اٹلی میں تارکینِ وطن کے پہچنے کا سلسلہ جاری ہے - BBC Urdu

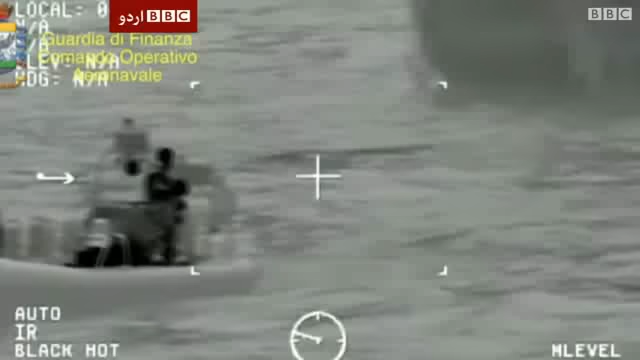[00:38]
لاشوں کی تلاش کرنے والی کشتیوں کے یہ انفاریڈ مناظر ہیں
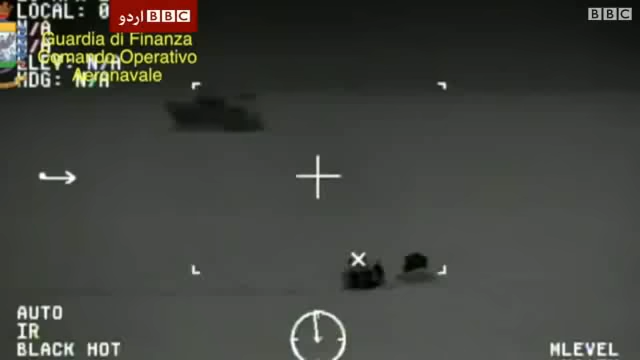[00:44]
کل رات اس بے رہم سمندر میں کہیں نہ کہیں سات سو جانے ہمیشہ کے لیے کھو گئیں